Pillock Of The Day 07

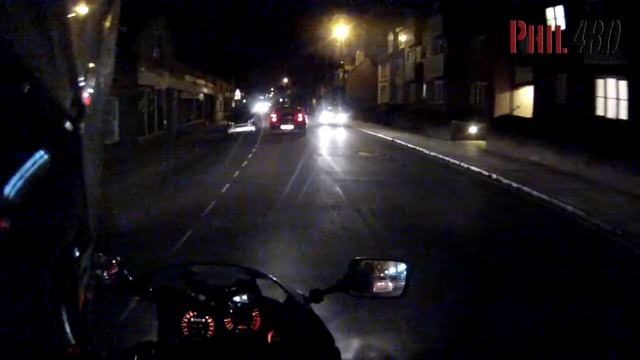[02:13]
Do you see that? He just pulled right out. He apologised. He put his hand up. He, she, whoever it may be.
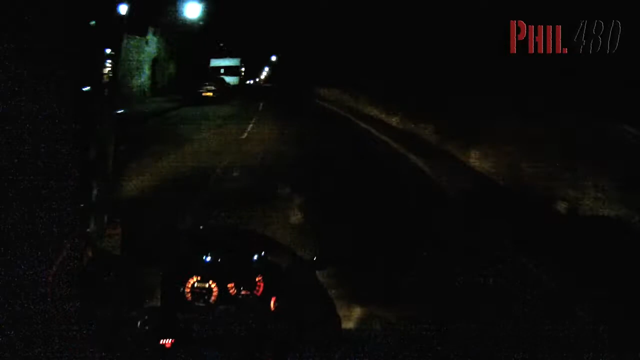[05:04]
And most of the time I could just get on with it, but that time I just had to stop. Pretty much I brought the bike to, well, I had to do an emergency stop. I did an emergency stop.
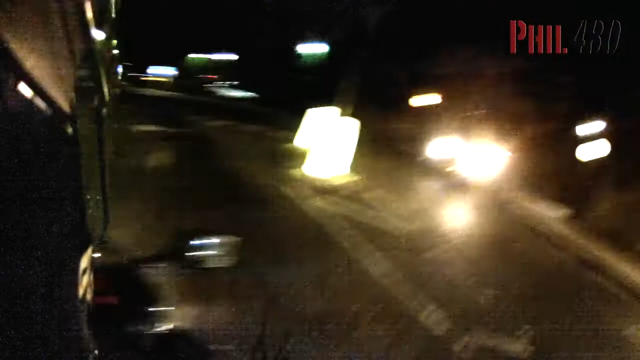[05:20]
Stalled the engine. I could have carried on, but now I thought, no, I better wheel it to one side and take a moment. Have a breath.
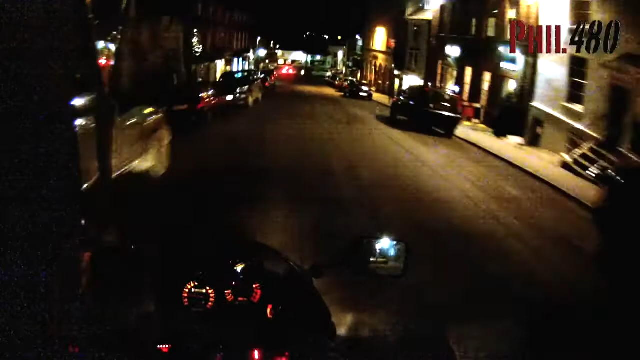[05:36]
Because situations like that, you only go on and do something worse.